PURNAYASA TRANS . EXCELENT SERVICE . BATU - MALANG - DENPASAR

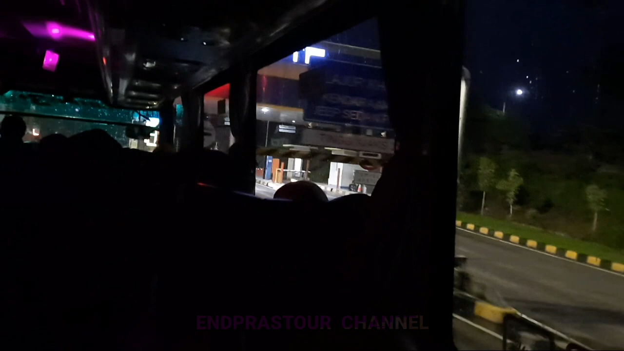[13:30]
Ini kita sudah tiba di pintu gerbang Tol Lawang nih.